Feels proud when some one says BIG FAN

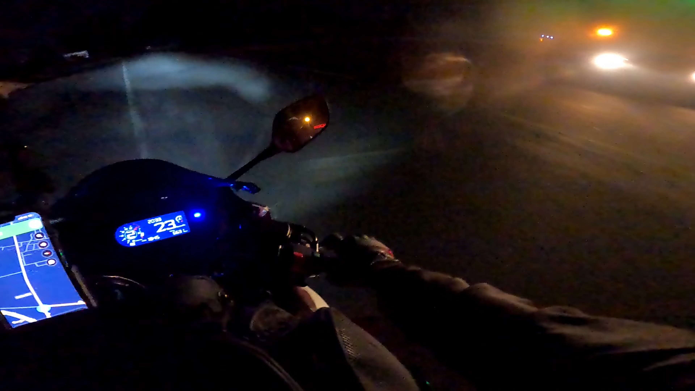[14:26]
तो अब व्लॉग को भी ना यहीं पे ख़त्म करते यार, क्योंकि मेरी हालत हो चुकी है बहुत ज़्यादा ख़राब भाई।
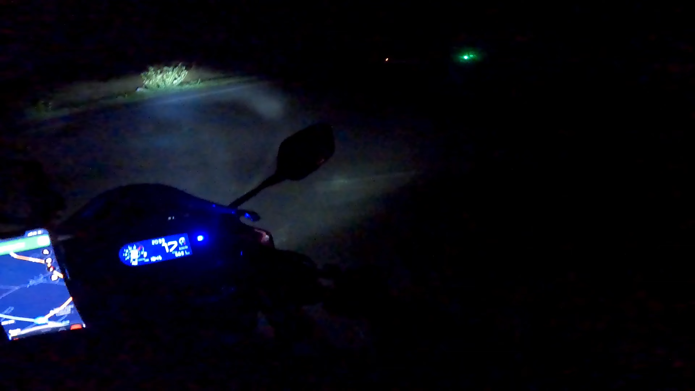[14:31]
कहाँ से ले जा रही है गूगल माता इतने अंधेरे में, मेरे को लगा रास्ता है भी कि नहीं।
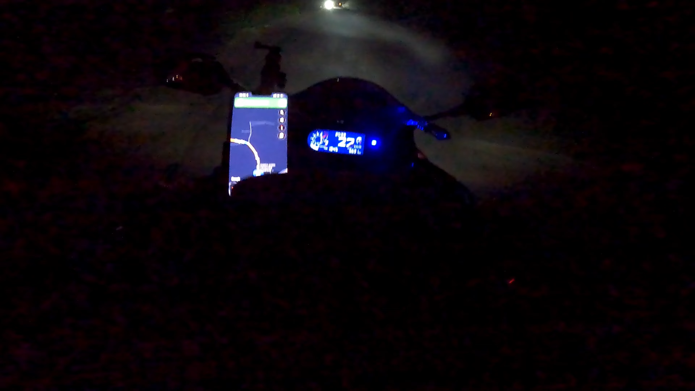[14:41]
एनीवे सो आई वाज सेइंग कि व्लॉग को यहीं पे ख़त्म करते, बहुत हालत ख़राब हो चुकी है बहुत ज़्यादा। ऑलमोस्ट हमने आज 700 प्लस किलोमीटर किया है, बहुत ज़्यादा हालत ख़राब हो चुकी है।